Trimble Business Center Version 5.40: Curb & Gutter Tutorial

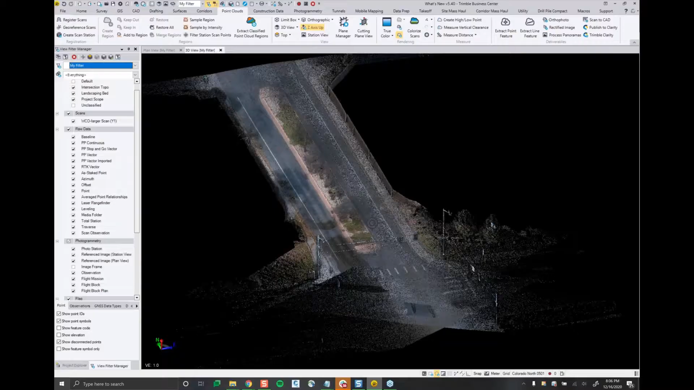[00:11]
oh if you joined our power hour a few weeks ago this data set might look a little familiar
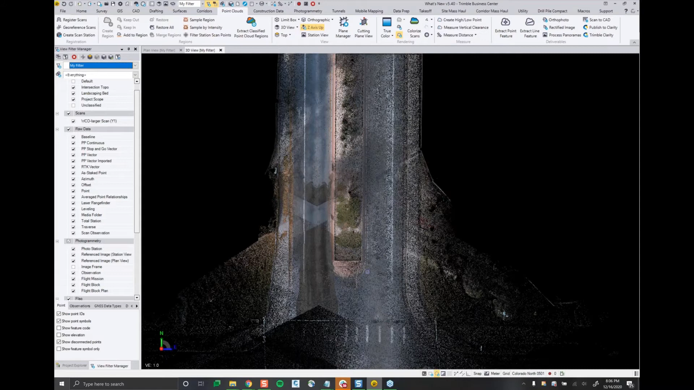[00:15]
and what I can do here is I'm going to extract this curb and gutter around this island
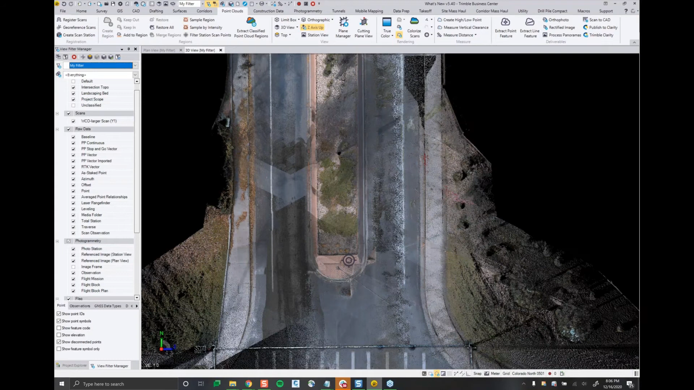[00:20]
and to access this new command all I have to do is go to the point clouds tab and then go to the extract line feature command over on the right hand side
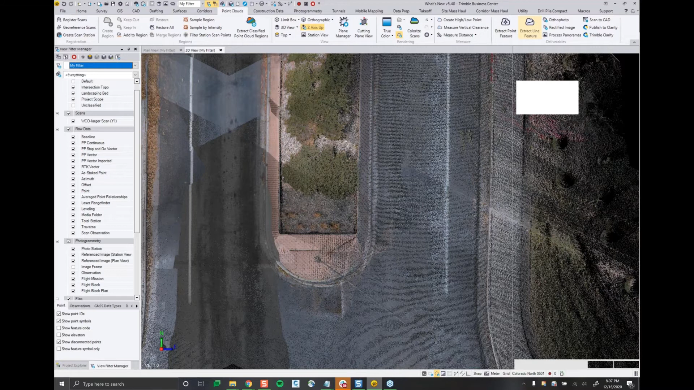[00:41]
and once this launches you can see that there is the extract tab open along with some extraction type options so for this one I'm going to go with curb and gutter we do give you the ability to set the lines the line settings up front so set your layer color etc and a collapsible menu to save room in the UI and
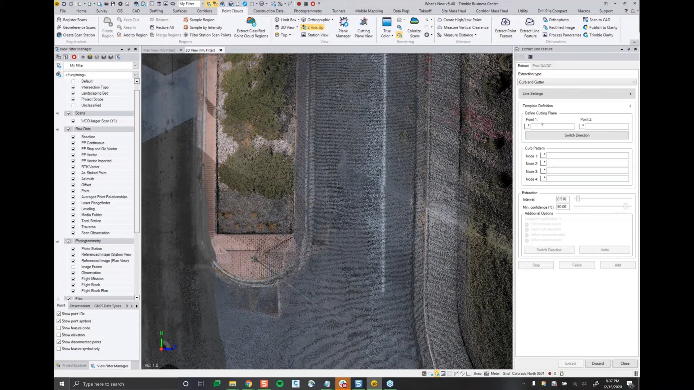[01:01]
then the first step we have to do is come in here and define a cutting planes with two points so what I'm going to do is do a top-down approach here I'm going to grab a point in the landscaping
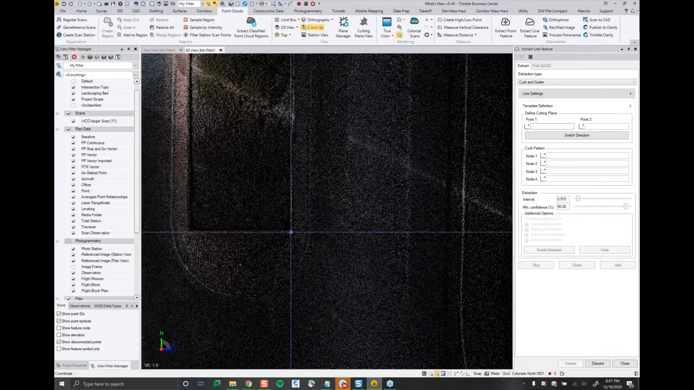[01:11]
bed and then one over here in the asphalt and once I grab that
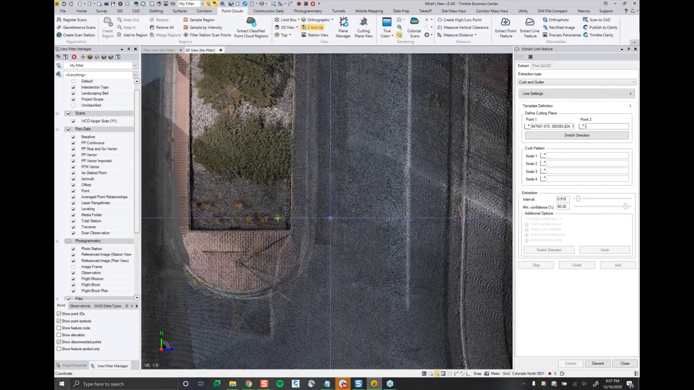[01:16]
second point the cutting plane view will pop up in the bottom and
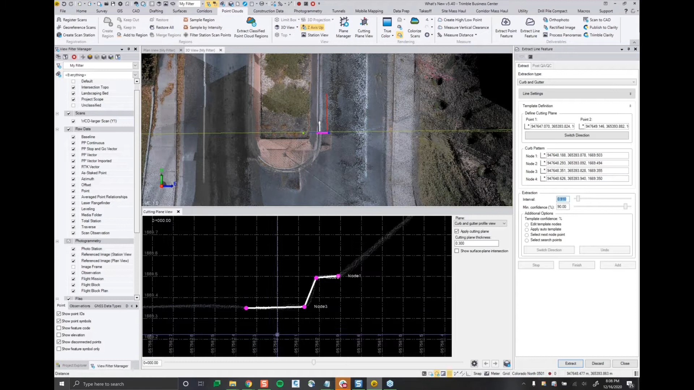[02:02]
flow line here three and I think I see a little bit of a dip here with the asphalt coming into the curb design as node four and if you're even second guessing these pics of the nodes a good tip is you can always zoom into the 3d view and see where your pics land so right here let me bump up the
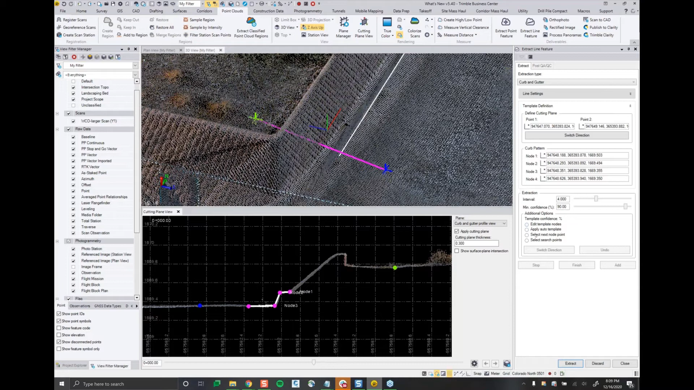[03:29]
this goes to like let's say 88 percent it'll show here in the template confidence and you'll have these four options to continue once I've set these at four meters and 90 percent I'm going to just zoom out so you guys can see this in real time I'm happy with these parameters that I've set I can either hit enter or hit extract I'll go ahead and click extract and I'll let it fire up and as you can see down here at the bottom of my screen there is a loading bar and what this is doing is it's loading at every interval to a hundred percent so
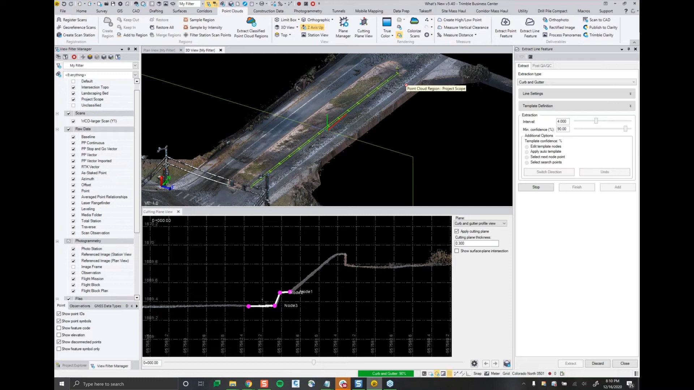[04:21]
the turn because the ninety percent is pretty accurate it might do one bend to the left here and you can see it stopped and you can see that that template confidence fell below the ninety percent that I had set so let me go ahead and zoom in over to this area and so I want to go back here and show you some of the additional options
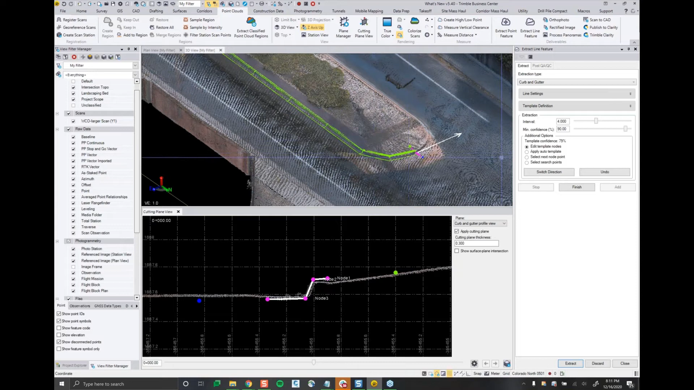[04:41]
so I have the ability to undo certain intervals so I can go back let's say three and I'll walk you through
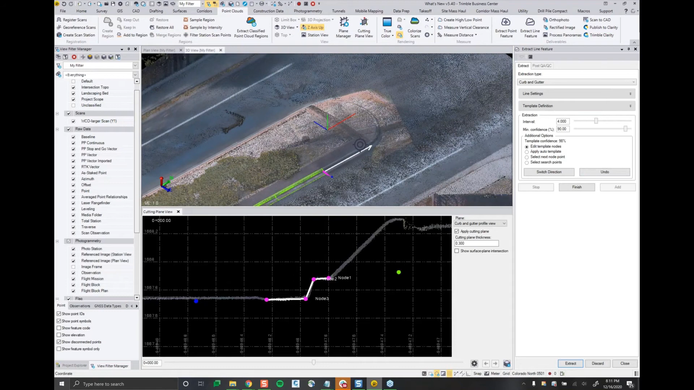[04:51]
the next additional options so the first one we have edit template nodes with this radio button so once I select select that I can come into my cutting plane view and I can grab any of these nodes and snap it to the point cloud so that gives you the ability to you know better align this as you continue the extraction and as I walk you through the next one I'll pull this node three off and show you how the apply auto template works so if I select that radio button